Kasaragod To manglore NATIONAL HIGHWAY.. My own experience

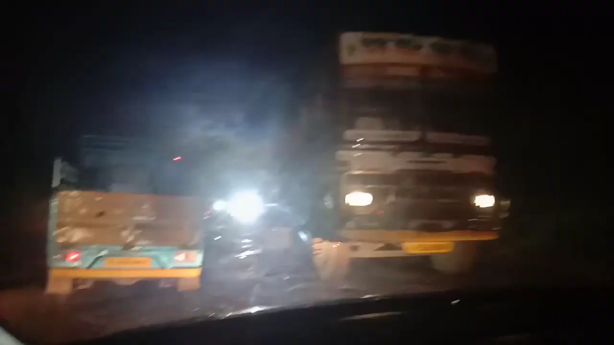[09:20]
ഇത് കണ്ടില്ലേ ഞങ്ങൾ രാത്രിയാണ് ബൈലോട്ട് വരാൻ,
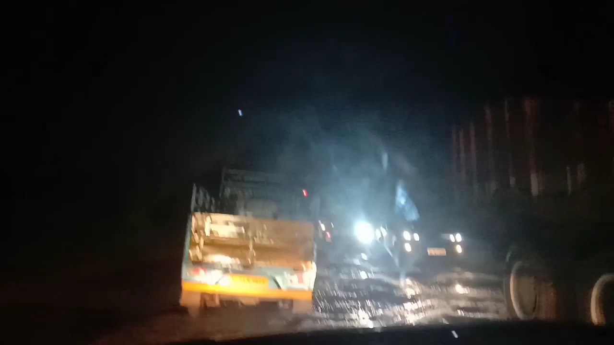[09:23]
ഒരു ഏകദേശം ഒരു 8:30 ഉള്ള മറ്റേ നമ്മളെ ഉപ്പള കുമ്പളെല്ലാം റോഡാണിത്.
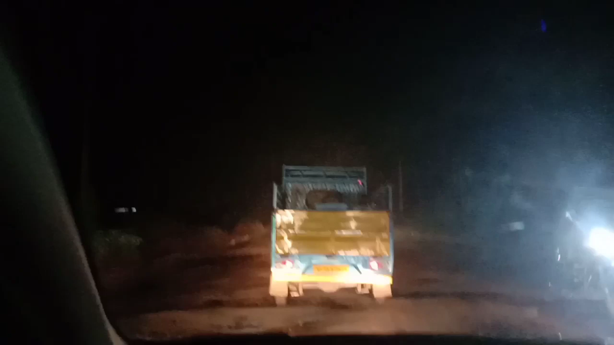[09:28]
കണ്ടില്ലേ എന്തിത് എന്ത് സമരപ്പന്തലമ്മ എന്തെന്ന് ഞങ്ങൾക്കറിയുന്നില്ലപ്പ.
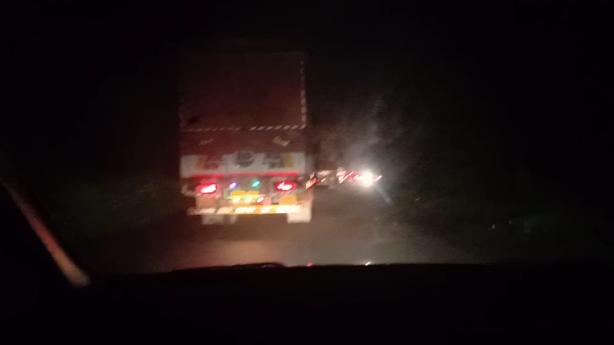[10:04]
ഇങ്ങനത്തെ ഒരു അവസ്ഥയായിട്ട് മനുഷ്യന്മാരുടെ ജീവൻ എത്ര ജീവൻ പൊടിഞ്ഞു പോകുന്നുണ്ടോ ഇങ്ങനത്തെ റോഡായതുകൊണ്ട്.